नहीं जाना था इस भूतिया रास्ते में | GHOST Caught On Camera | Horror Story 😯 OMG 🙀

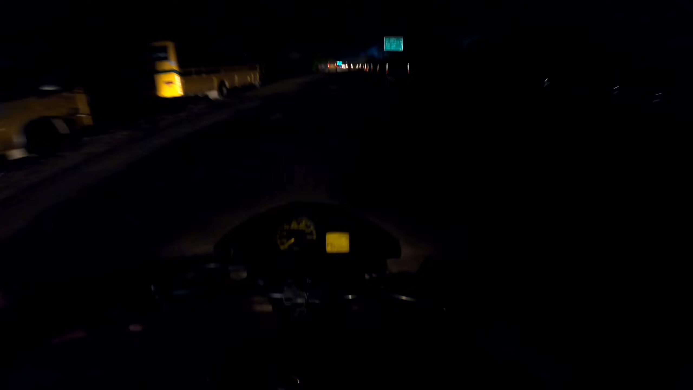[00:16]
सो आज हम नाइट पे निकल चुके हैं घर से मोटो ब्लॉगिंग करते हुए इस सुनसान रास्ते, सुनसान तो नहीं कह सकते,
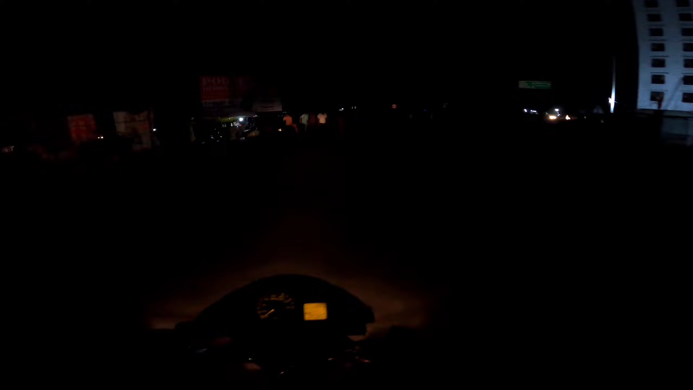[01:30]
अरे बाबा उजाला कहीं नहीं है, अरे को फोन लगाऊं कहाँ है, पूरा अंधेरा है भाई।
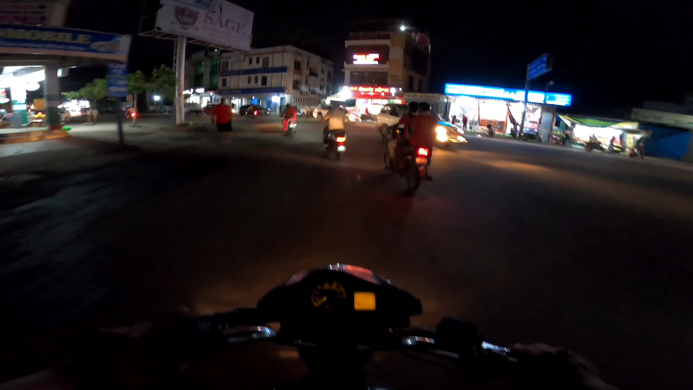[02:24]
और नाइट में तो थोड़ा ही थोड़ा शूट करने का, ज़्यादा नहीं करने का, समझ रहे हो। तो यहाँ से अभी हमें आगे जाना अंदर साइड जो है बैंक ऑफ इंडिया सीधे होते हुए, उसके बाद दवाई लेने, फिर एक आइसक्रीम के ठेले पर जाएंगे जहाँ हम कौन सी खाएंगे, अमेरिकन खाएंगे।
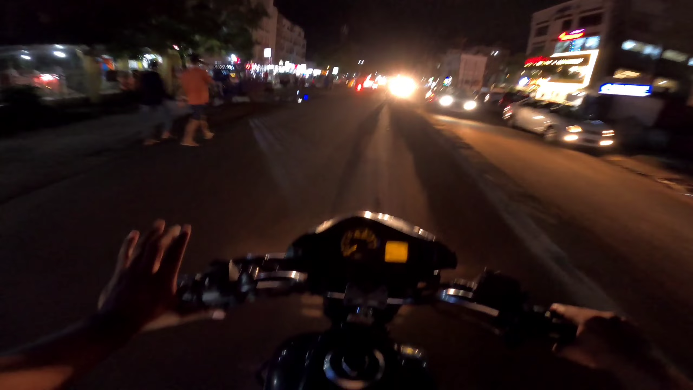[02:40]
बस इस हेलमेट में यार थोड़ा सा दिखता नहीं, जो सामने से लाइट पड़ती है बिखर जाती है हेलमेट से,
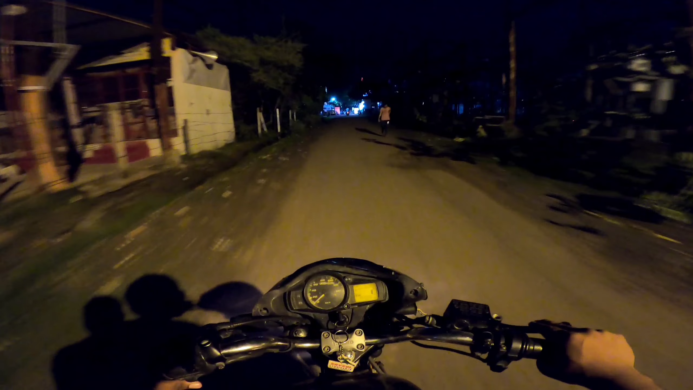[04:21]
अभी हम स्वास्तिक मेडिकल वाले रास्ते पे आ चुके हैं, यहाँ तुम्हें लाइन से सारी की सारी मेडिकलें दिखेंगी,
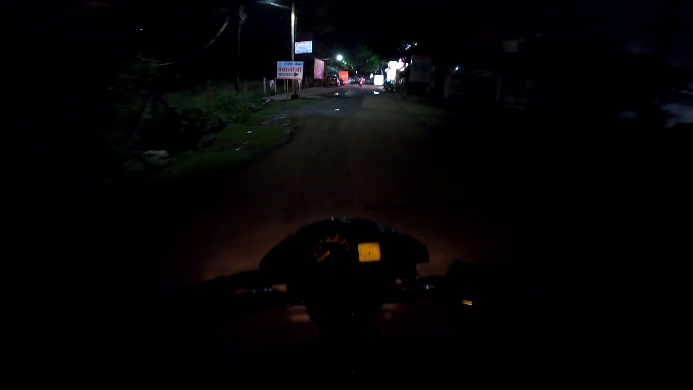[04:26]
एक भी ऐसा मेडिकल नहीं दिखे, मतलब एक भी ऐसा नहीं दिखेगा जो मेडिकल ना हो, सारी की सारी मेडिकल,
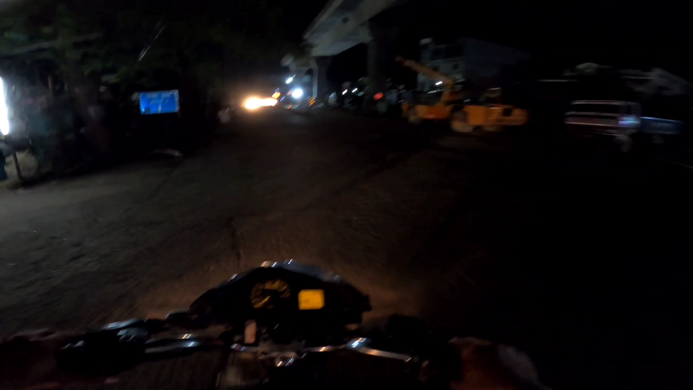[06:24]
और यहाँ देख लो मेट्रो का आधा काम कंप्लीट हो चुका है, इधर एम्स की बाउंड्री, इधर भी क्या, इधर भी कुछ बन रहा है क्या बे?
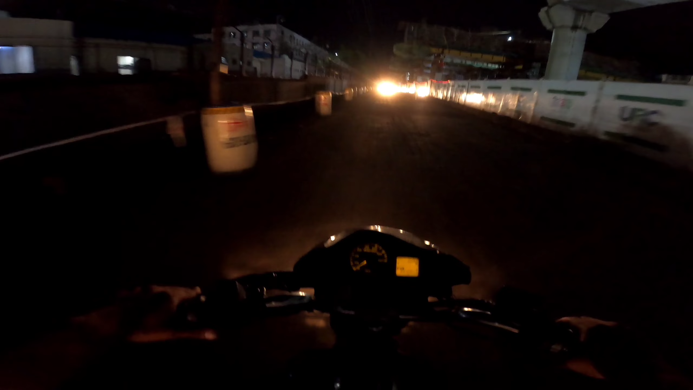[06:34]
हाँ हाँ हो सके, क्योंकि ये रखे है ना, और हो सके कोई गिरे भी ना इसलिए।
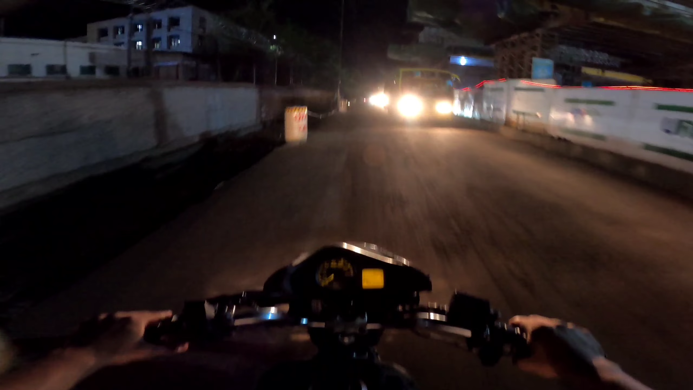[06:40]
तो चलो बढ़िया है, अमेरिकन खा के मजा आया। तो ये देखो ये है मेट्रो स्टेशन जो यहाँ बन रहा है, यहीं तक मेट्रो आएगी।